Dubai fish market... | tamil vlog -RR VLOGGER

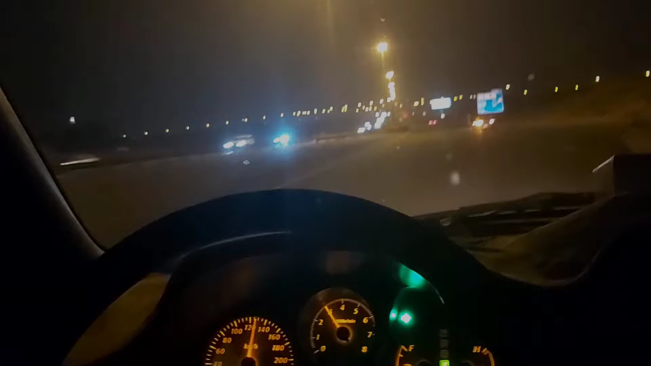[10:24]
ஃபைனலி வீட்டுக்கு கிளம்ப வேண்டிய டைம் வந்துடுச்சு. ஸோ நாங்கள் அங்கேருந்து கிளம்பியாச்சு.